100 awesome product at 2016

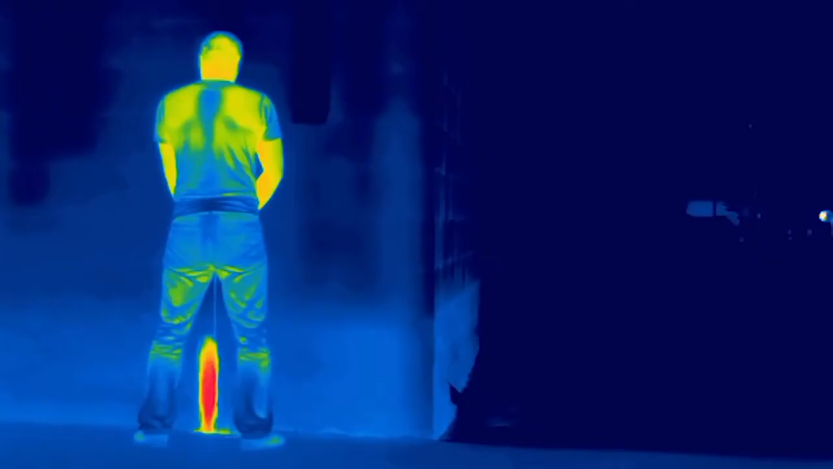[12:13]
48. Nighttime Hunting Helper. A pocket-sized thermal vision monocular that gauges the temperature of anything in its sights.